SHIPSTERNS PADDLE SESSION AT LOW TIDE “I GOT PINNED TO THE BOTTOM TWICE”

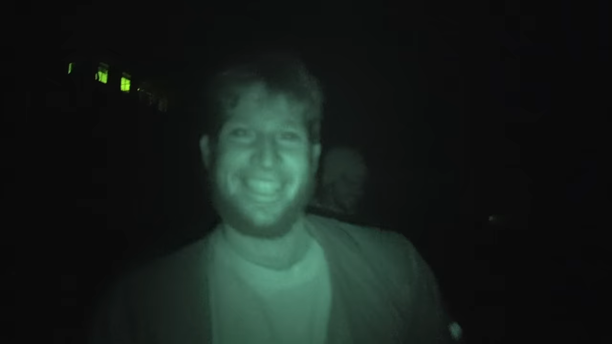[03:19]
Get used to the night vision. Is there creatures over there? This night vision sucks. Hey.
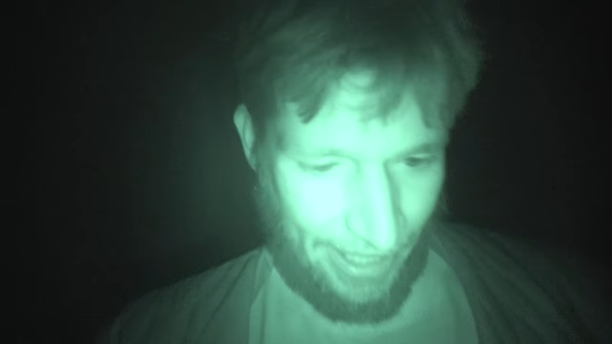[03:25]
There be creatures here. Okay, it's 6 a.m.